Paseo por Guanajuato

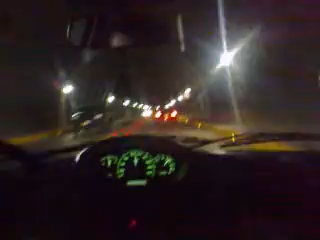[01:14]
Sí, está fregón. Mira la gente. Sí. Por aquí pasó el Santos entonces. Sí. ¿Cuánto mira el túnel? ¿Unos 2 kilómetros? Ah, no, aquí está. Y aquí está exactamente el... No menos.